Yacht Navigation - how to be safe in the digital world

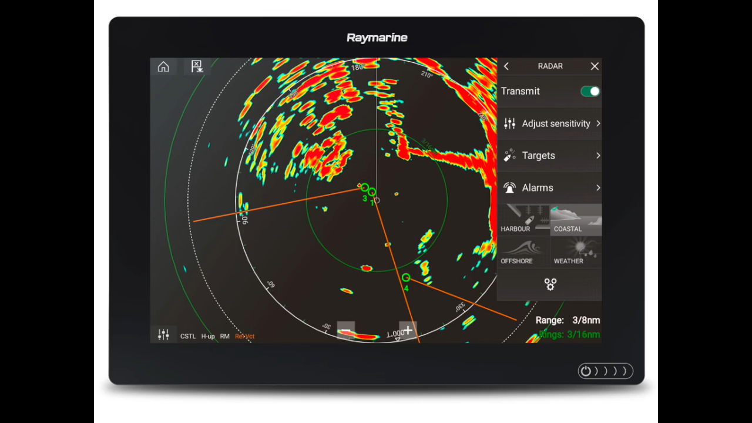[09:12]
Adjust the gain carefully and it will clearly show breakers even if there's no solid land behind. You may be able to overlay the radar on your chart.
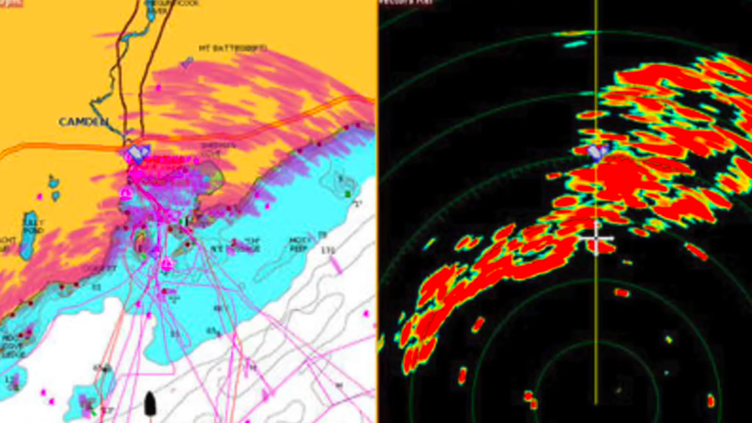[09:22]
This is a great reality check on a dark night.